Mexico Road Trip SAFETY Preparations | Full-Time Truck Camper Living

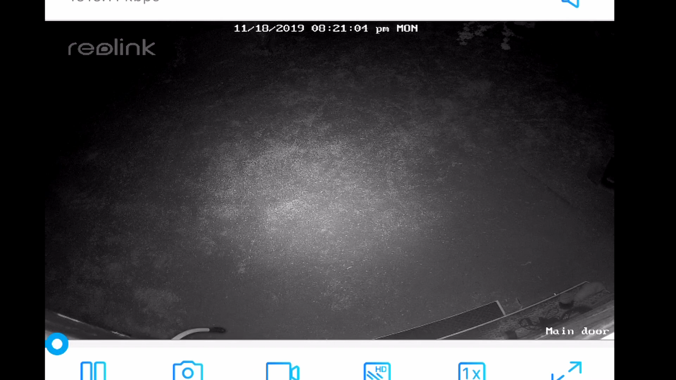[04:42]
It has really awesome night vision, and it's a really great way for us to see what's going on outside without whoever is outside seeing us looking.